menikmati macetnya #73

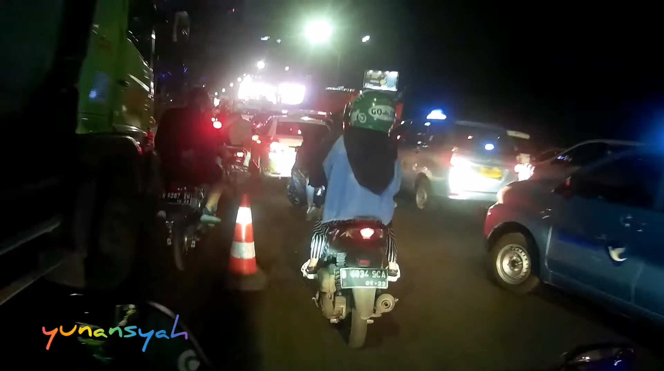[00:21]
Nah kadang kayak gitu mas, ada pembangunan ini kan, jadinya udah macet dah.
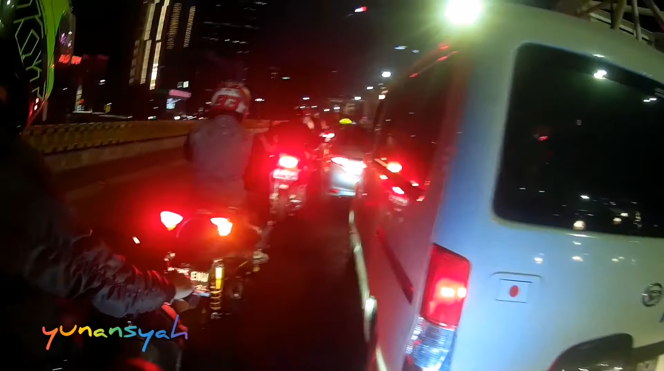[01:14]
Lagi itu sih ada yang dibangun sih. Itu apa aspal tuh tadi itu. Orang ngecor.